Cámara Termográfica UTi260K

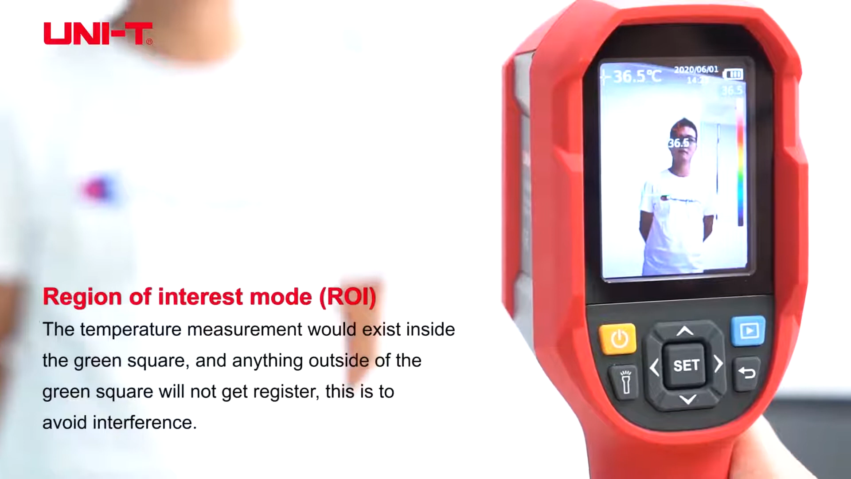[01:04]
On screen: spot 36.5°C
So this is to avoid interference.
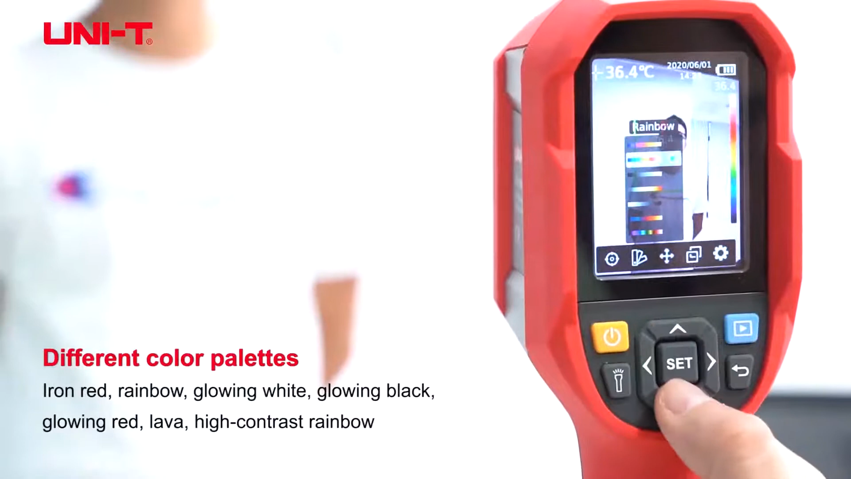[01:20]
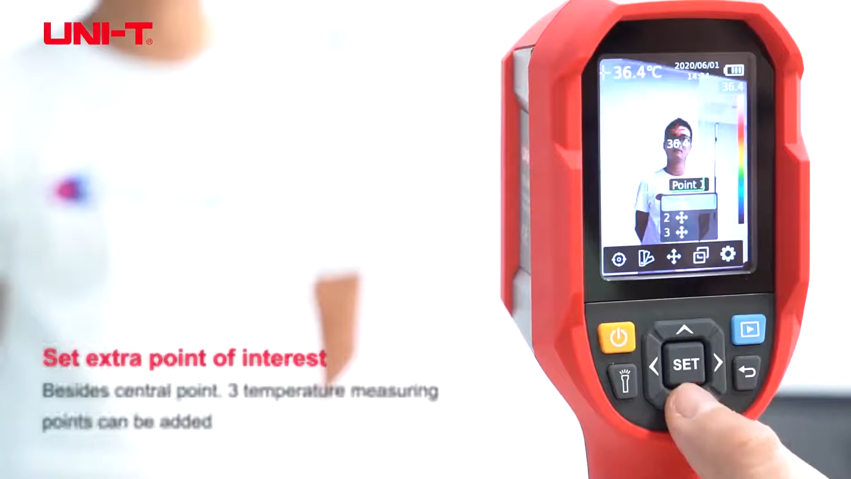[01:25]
On screen: spot 36.4°C
You can set extra points of interest and also there is
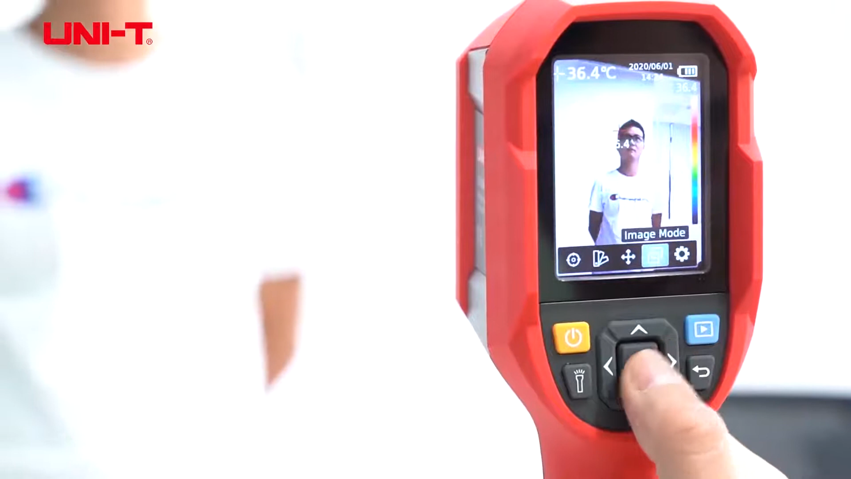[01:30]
On screen: spot 36.4°C
a picture in picture mode. So you can see thermal in the center and the visible camera on the outside.
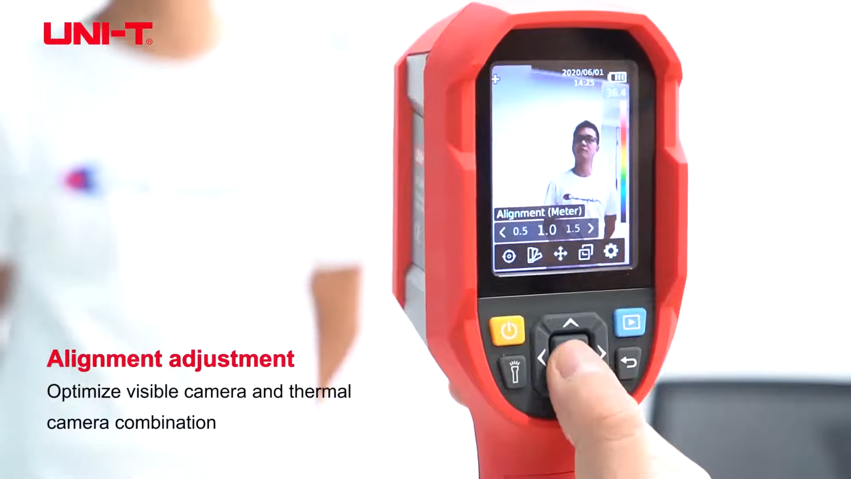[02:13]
And typically we set it at 1 meter because it's the most accurate distance. This product also has the fusion. So the fusion will have pure visible image,
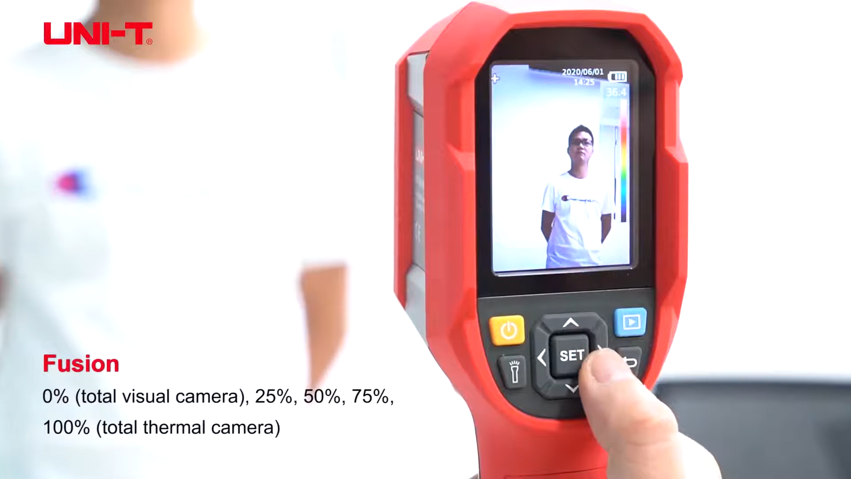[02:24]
25% visible, 50-50, 75% thermal and 100% thermal.